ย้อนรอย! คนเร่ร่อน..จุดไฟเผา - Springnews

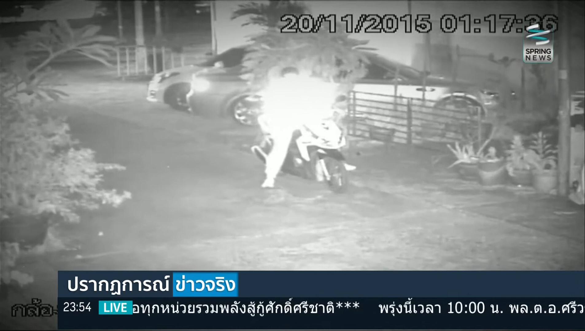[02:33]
ีดจักรยานยนต์มาจอดก่อนจะหายเข้าไปภายในบ้านที่เกิดเหตุจนตี 2.50 นาทีออกมาพร้อมจุ่งจักรยานและหลบนี้หายไป